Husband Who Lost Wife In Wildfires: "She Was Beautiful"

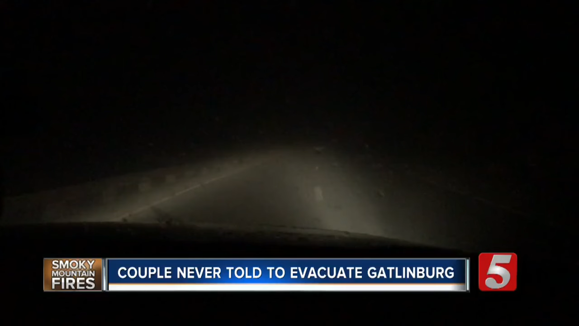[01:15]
I couldn't see the road. Not at all. Couldn't see the front of my car.